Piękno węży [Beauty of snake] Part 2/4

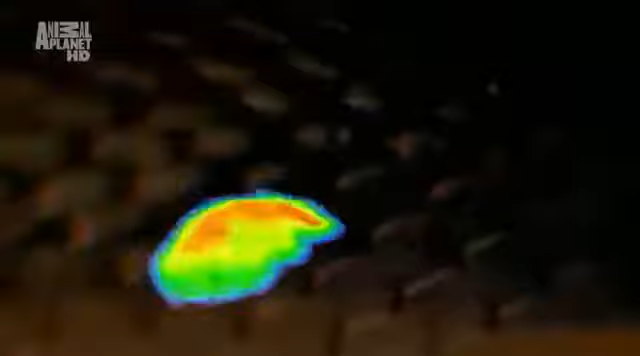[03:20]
Ten obraz w podczerwieniu pokazuje to, co wyczuwa wąż.
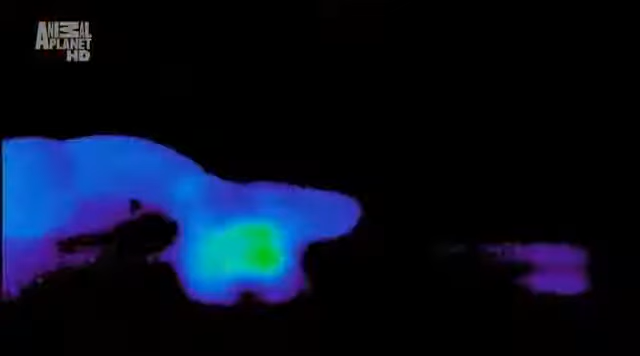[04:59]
Dopiero po 15 minutach wciąż emitująca ciepłą mysz zniknie w zimnym ciele węża.
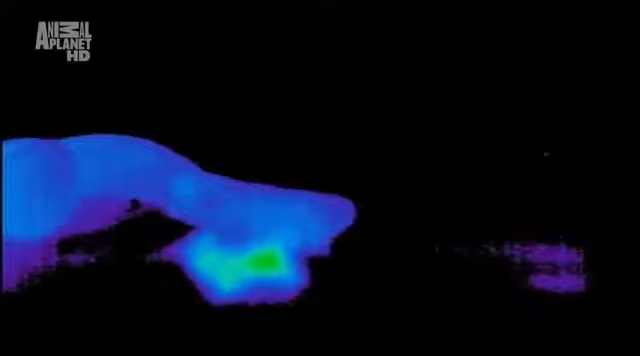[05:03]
Kilka dni zabierze wężowi strawienie tego posiłku.